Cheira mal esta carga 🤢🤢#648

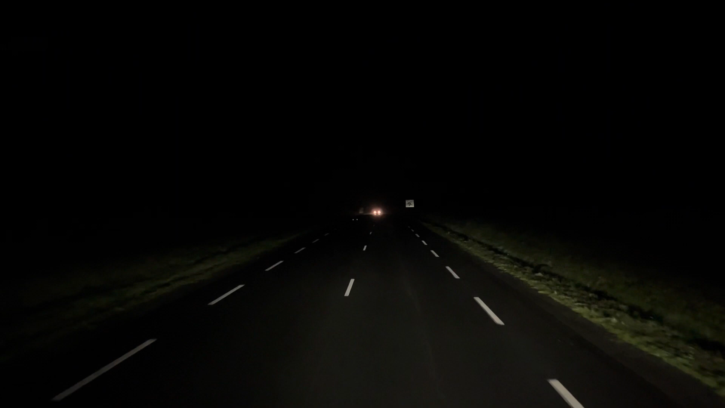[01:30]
Aqui é meio apertadinha. Mas a gente vai com cuidado e na calma. Aqui no meio do campo. As estradas são sempre assim meio esquisitas.